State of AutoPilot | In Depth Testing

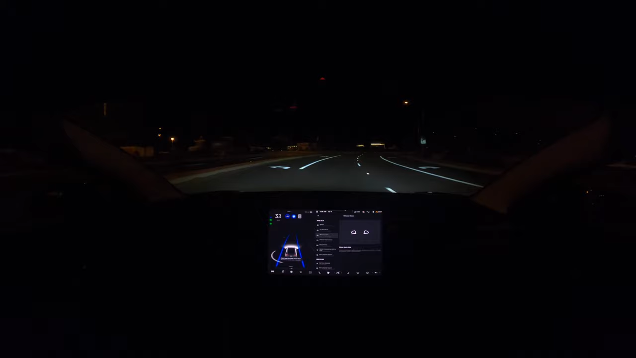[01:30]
so this first test is a little crazy but I think I ran three tests on this and you're gonna see in the video what the car does and let me know what you think I could not remember if it was the left lane or the right lane but it turned out to be the right lane and you will see different scenarios of what's gonna happen so I kind of did it like a night test first I'm looking at this like you were looking at it right now and everything was fine I was like what's going on so I wanted to try it
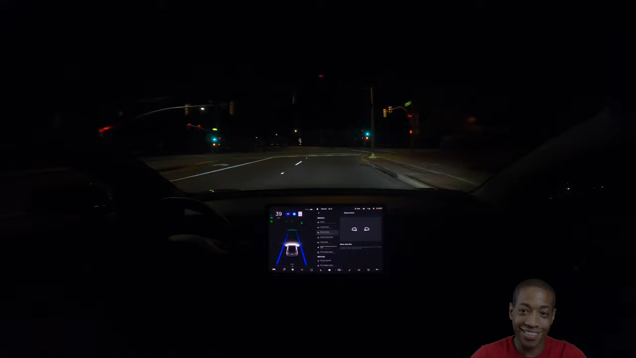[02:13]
again so I did a second shot of it the same night there were no cars around and look at what this does it literally just changed lanes I
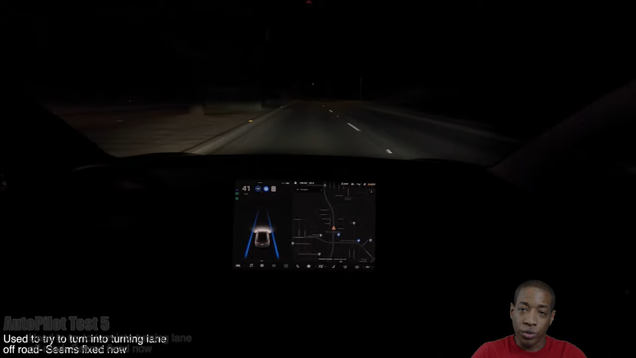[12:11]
So this one, I do this every day at work, there's going to be a turnoff into a neighborhood and it will jerk.
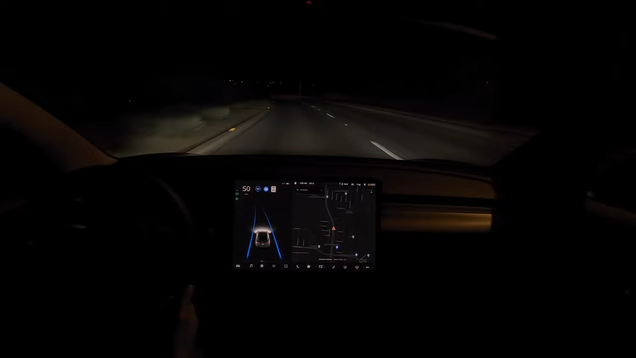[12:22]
But it seemed like it was fixed because they didn't do it. That's nighttime.
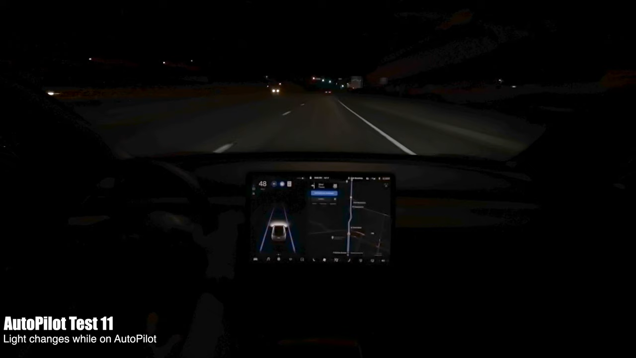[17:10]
If it gets near a light and it goes to yellow, it will keep going through. But if it's well before, it will slam on its brakes. Non-working lights, it don't matter.
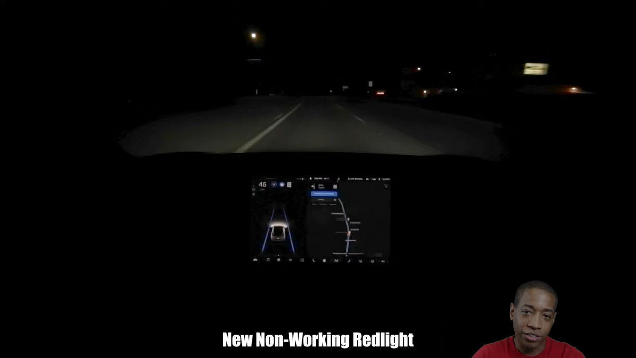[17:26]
It's going to stop for it. So I had to keep going. Somebody was behind me, so I had to keep accelerating. But you saw it going down.
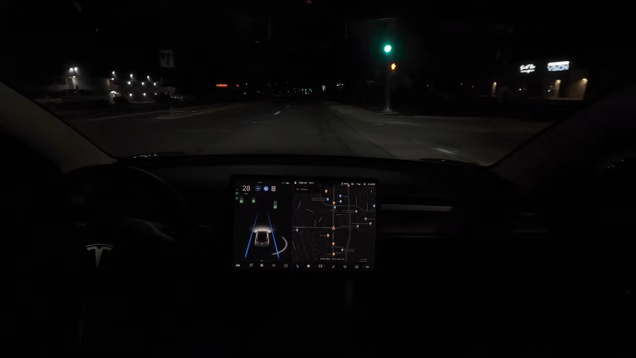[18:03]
You see it coming up right there. It literally thinks it's a stop sign. And it made a complete stop. Oh, man.
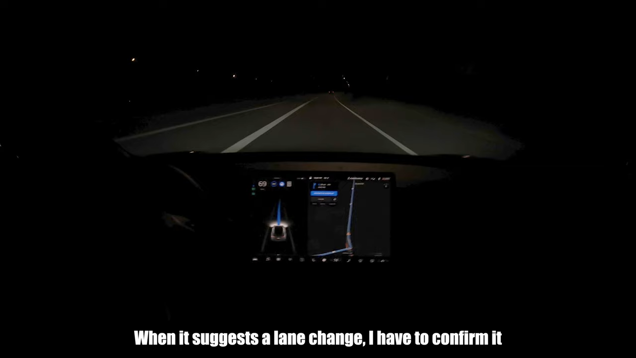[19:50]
Time that lane confirmation suggests, I turned it on because the road widens and the car will be like swerving a little bit. But I did pretty good on this. It could be worse. You saw how it kind of wiggled because that lane was very wide.